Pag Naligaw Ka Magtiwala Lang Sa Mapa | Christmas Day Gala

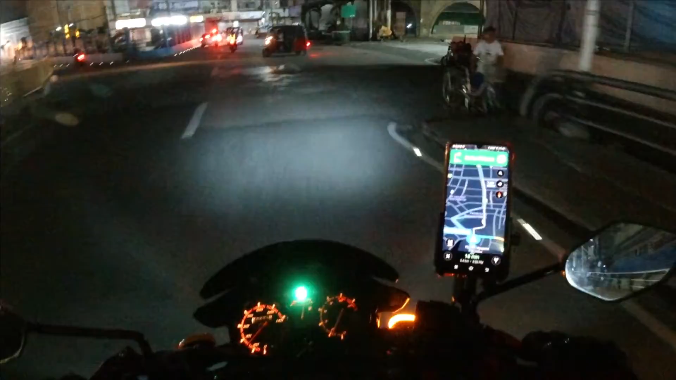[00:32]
Naligaw tayo dito sa Maynila ah. Pero, gumitan natin yung mapa.
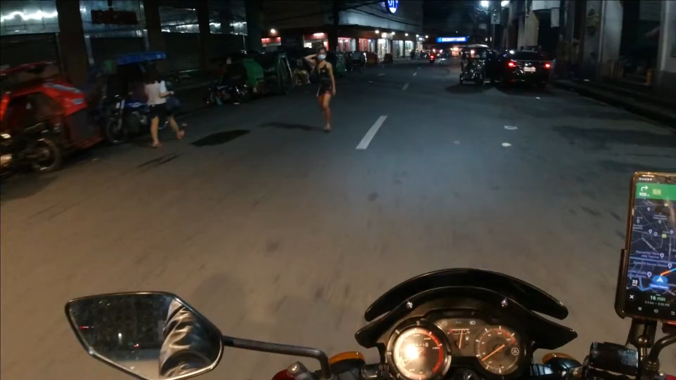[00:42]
Parang may mga ano dito ah. Dito tayo sa Maynila. Ang problema, naligaw tayo. So, hindi natin kabisado yung daan. So, may mapa naman tayo. Wow. May mga checkpoint pang Brad. Pagtay si Abudo. Takbulik. Checkpoint or, ah, ano niyan.
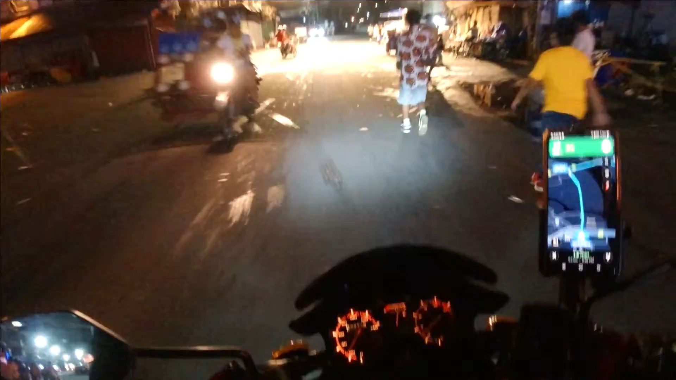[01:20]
Patay tayo mga Idol. Naligaw tayo mga Brad. Oh, bravo eh. Haha, kamera mga Brad. Pagtay si Abudo. Tak mulek. Jan. Kanan. Kanan daw.
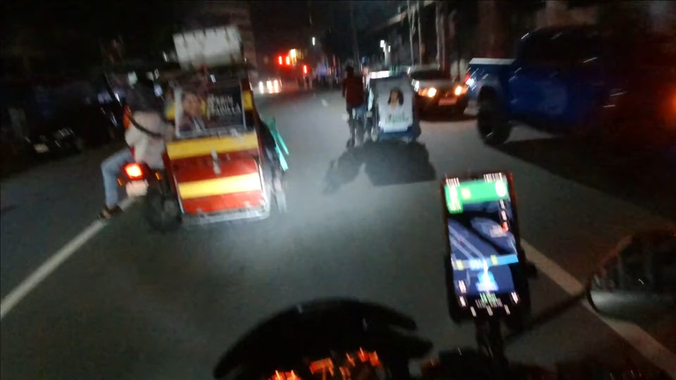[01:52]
Bahala dah. Tak mulek. Pagtay si Abudo. Kanan tayo dito mga Brad. Bira mga Brad. Bira mga Brad.
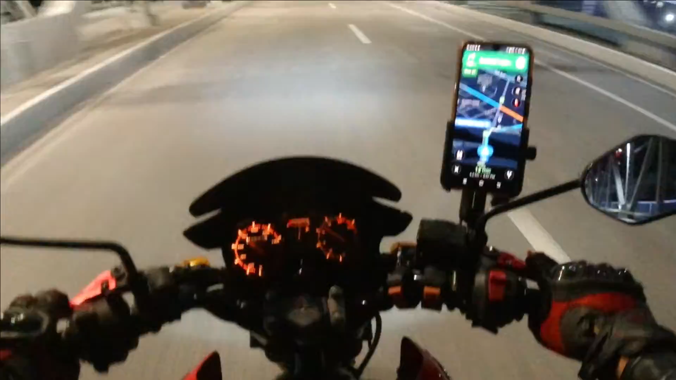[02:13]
May si Abudo.
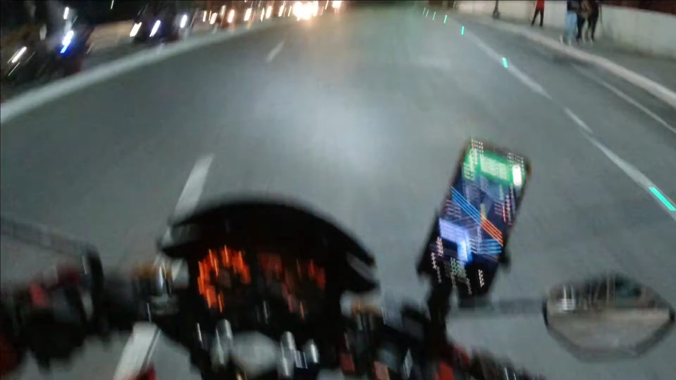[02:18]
Okay. Green light. Oh, pagtay si Abudo. Hindi ko nakabisado ito mga Brad. Oh, oh. Sharp turn ito, ah. Ba't nag-sharp turn?
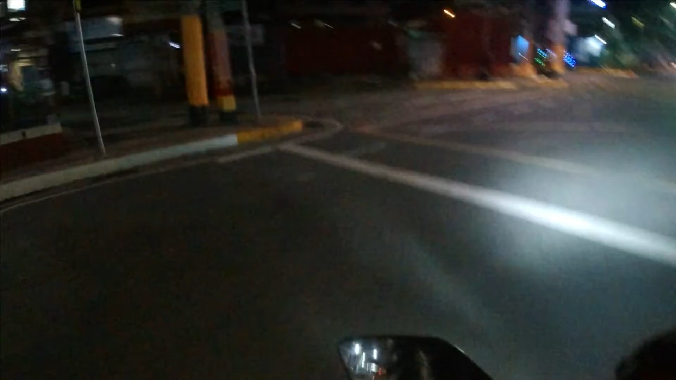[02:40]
Dito ba? Dito tinangro, ah. Ba't dito?
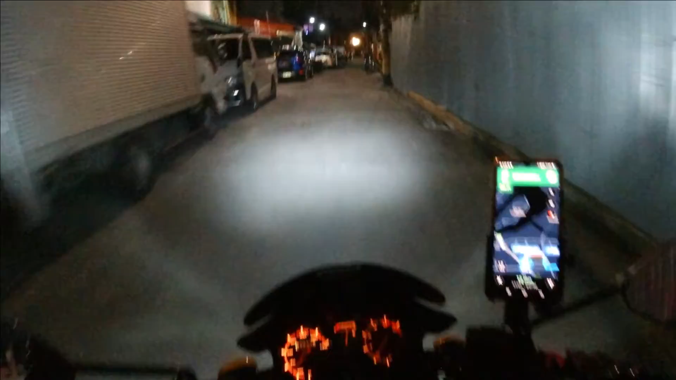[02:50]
Kanan. Bahala na ang mapa.
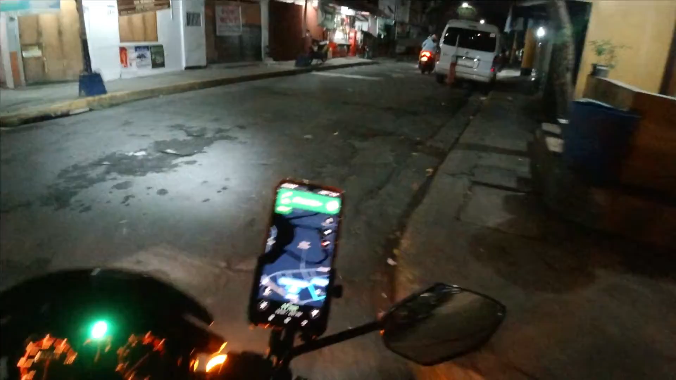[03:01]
Mapa na yung bahala sa atin. Putik na yun.
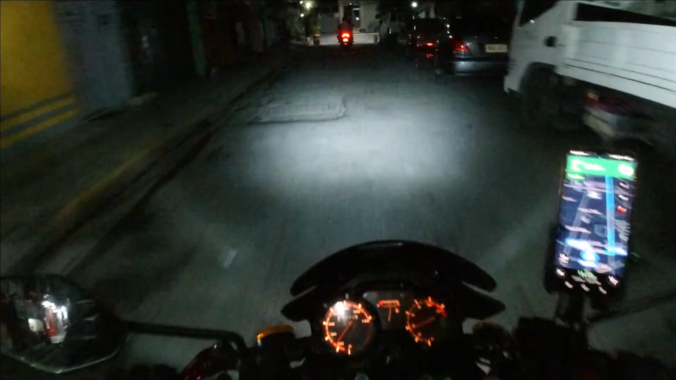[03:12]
Sharp turn. Ah, bahala ka na dyan, pre. Basta, sabi mo eh. Susundan na lang kita. Putik na yan. Pagtay. Tak mulek. Nagsasalita yung mapa ko, ah. Oh, taliwa. San Marcelino. Okay. Yun.
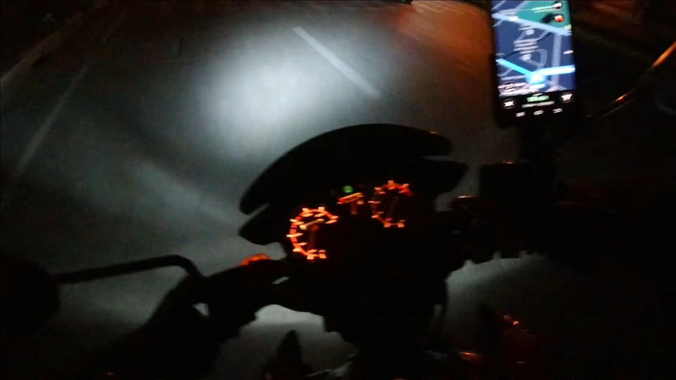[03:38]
Dito, kabisado ko na ito. San Marcelino ito, eh.
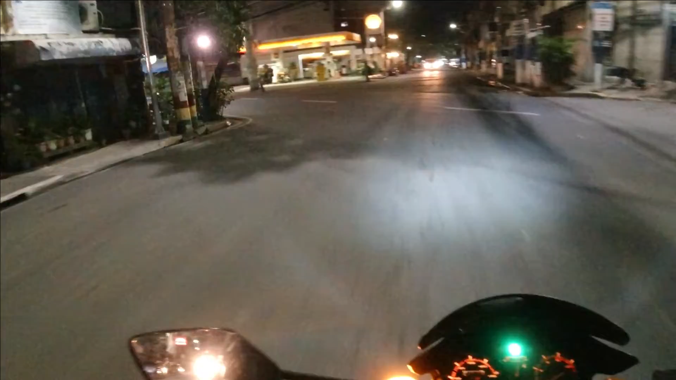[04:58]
Oh. Kaliwa daw. Yun. Yung mapa lang yung sinusundan ko eh. Sana tama yung mapa. Oh, tik na yan. Bakit kanan? Bakit kanan yung nasa mapa.
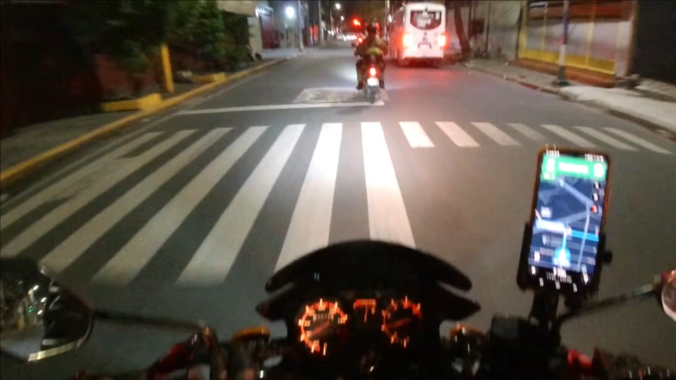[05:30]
Bakit kanan ulit? Bakit kanan na tayo. Kanan nakalagay sa mapa eh. So, kanan tayo. Ah, Pedro Hill. Putik na yan.
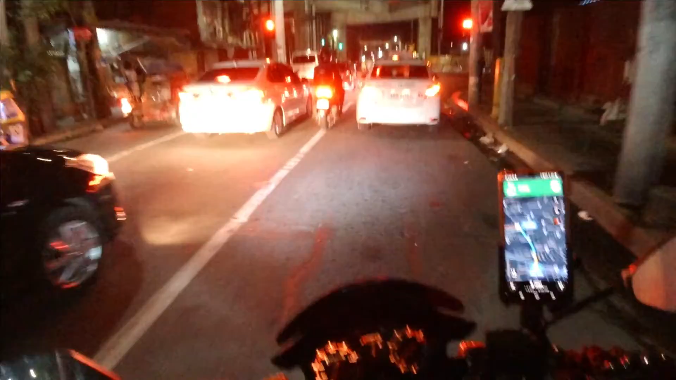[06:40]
Dito na ako sa may Pedro Hill Street, ah, Corner Quirino Avenue. So, malapit ito sa amin mga idol. So, maraming salamat at, ah, ligtas tayo nakarating sa ating paparoonan. So, off natin ito yung kamera. Ayong, ah, cellphone. So, maraming salamat mga idol.